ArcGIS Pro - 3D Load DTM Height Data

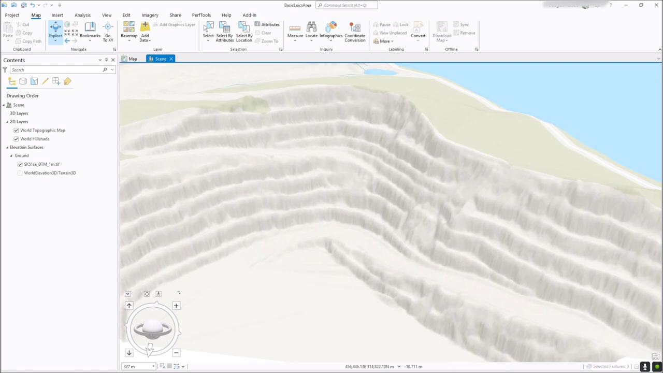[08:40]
I mean, I quite like this sort of method to rotate around the viewpoint and stuff. So, but, you know, that's up to you. So the, so now that we've got our 3D data in there, and indeed, it doesn't,
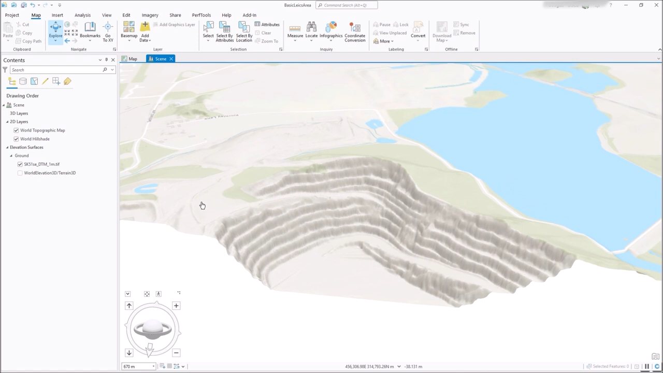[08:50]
I know we've got a base map of this, but why not change the base map? Let's go to hybrid or actually, what about imagery?
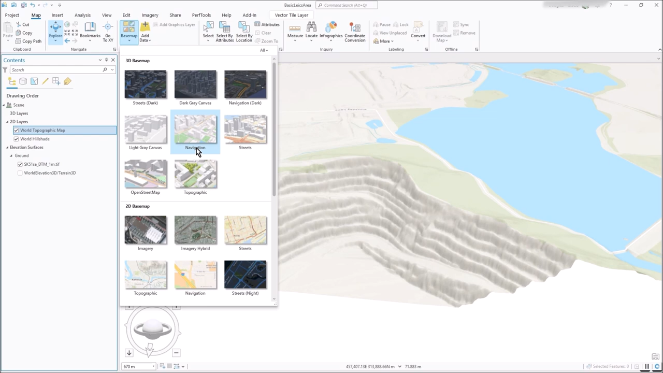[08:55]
And look what happens. And so we're getting a pretty cool sort of 3D view here coming up of this. I'm particularly zooming into this quarry, but I don't have to look at the top of it.
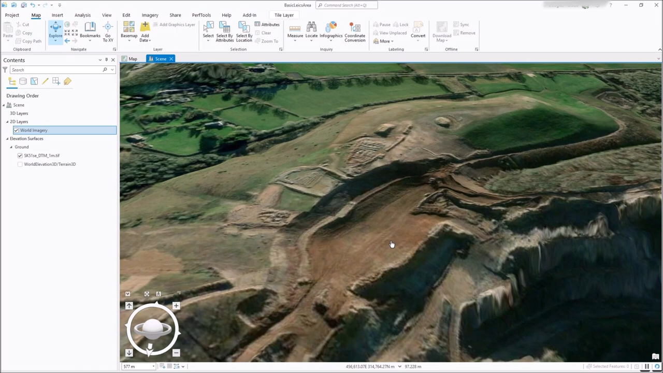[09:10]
So it's, it's, it is pretty neat.
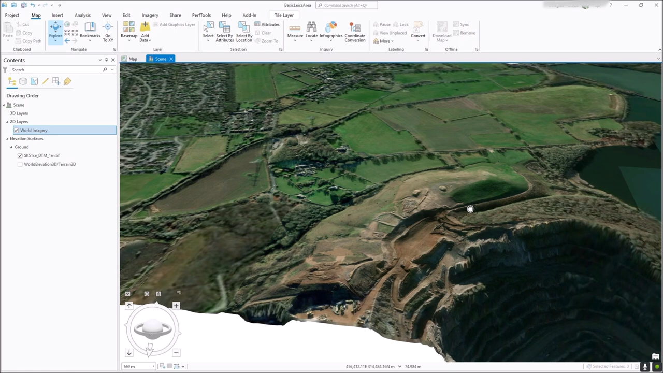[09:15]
I'm sure you agree. And it's all in Arches Pro and standard tools. So that's how you get your sort of 3D view in Arches Pro. So you need your source file, which you drag underneath elevation surfaces. So elevation surfaces, your DTM, or, you know, whatever it is. And, and in this case, it's a Geotef.
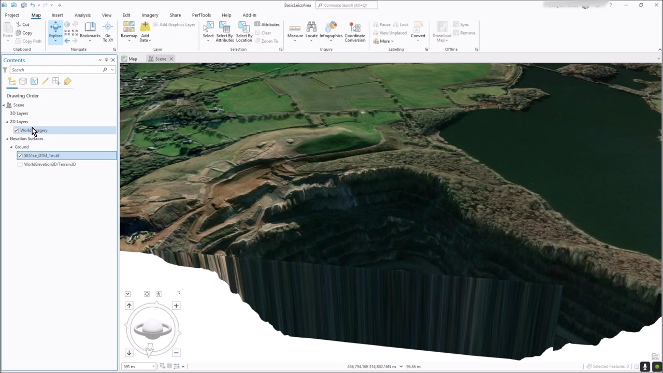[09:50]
I've, I've turned off the, the kind of world source one, because I want to use my local one. Um, you can have any 2D layers on top. So I could, you know, I could add my layer of pubs or whatever from previous videos. And, uh, and then you can zoom around and, um, sort of do what you like really.